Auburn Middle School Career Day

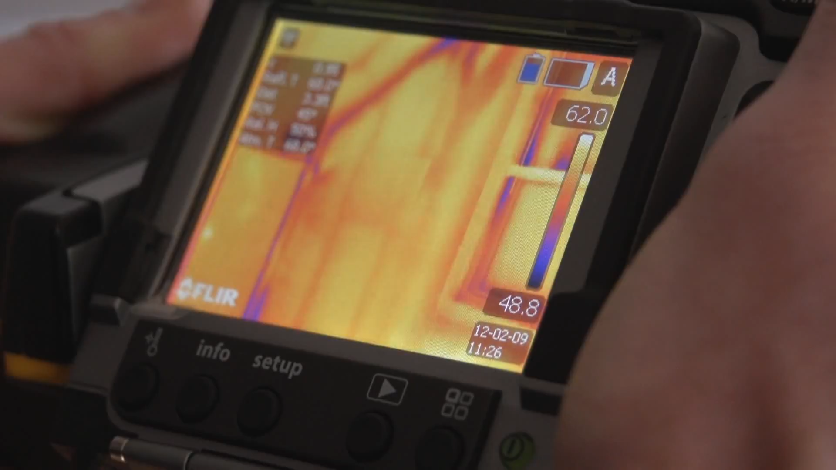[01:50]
We have to use a fancy tool called an infrared camera.
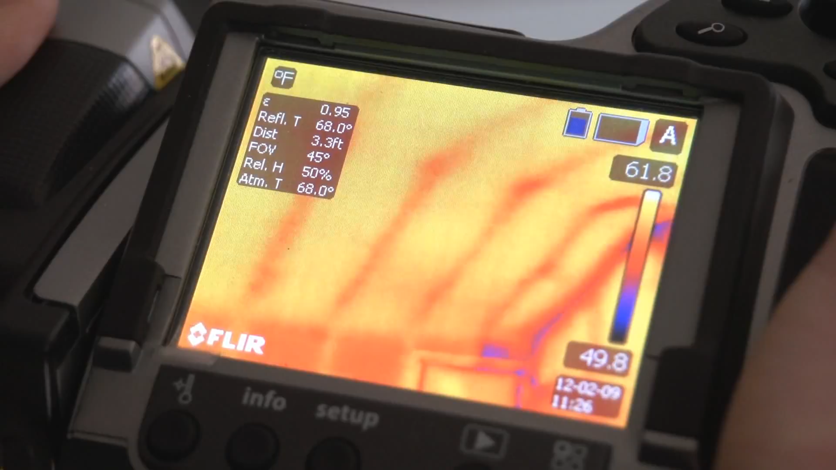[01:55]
They also had a lot of visuals and I think anytime you're talking to kids, they need to see what it is that you're talking about.